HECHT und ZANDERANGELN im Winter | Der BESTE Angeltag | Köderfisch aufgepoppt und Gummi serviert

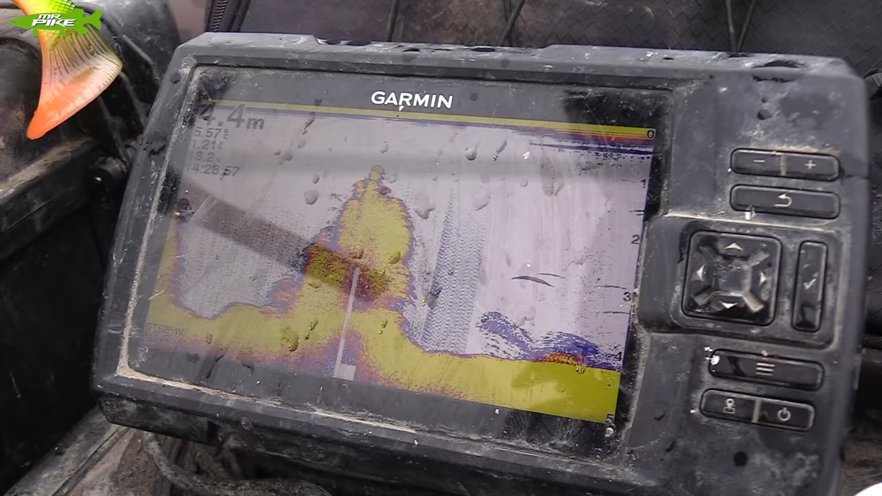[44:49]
Da könnt ihr das eben schön erkennen. Die Krautberg ist unglaublich. Von vier, fünf Metern, sauberer Untergrund, schießt es plötzlich hoch wie eine Wand, bis auf einen Meter unter die Wasseroberfläche.
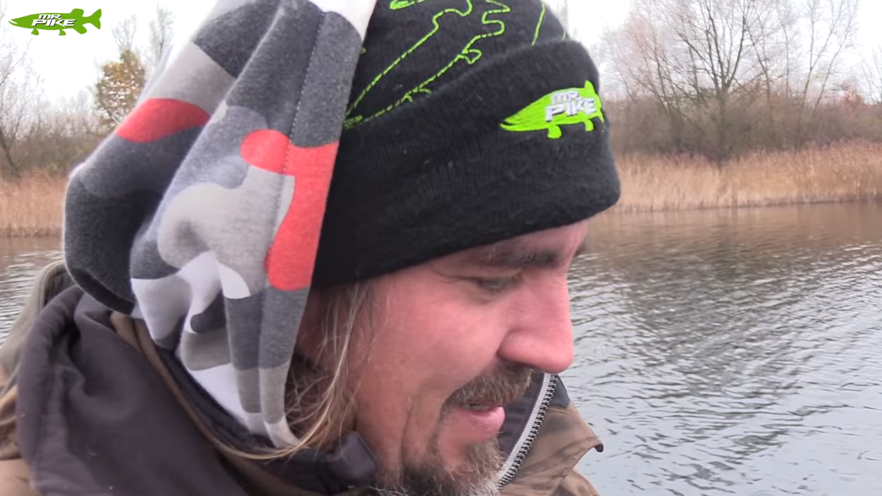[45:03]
Und da hast du keine Chance mit einem Kunstgötter. Da sammelst du Salat.
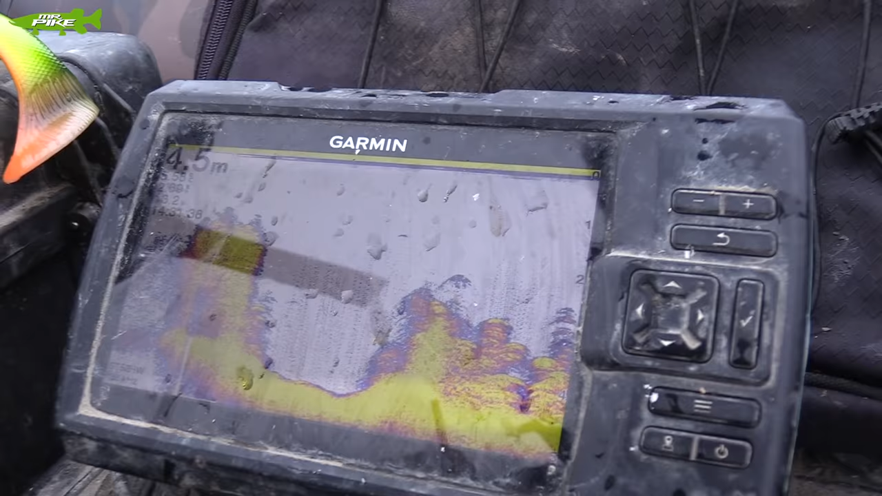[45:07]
On screen: depth 4.5 m
Stellenweise Kraut bis zur Oberfläche, dann wieder fünf Meter tief.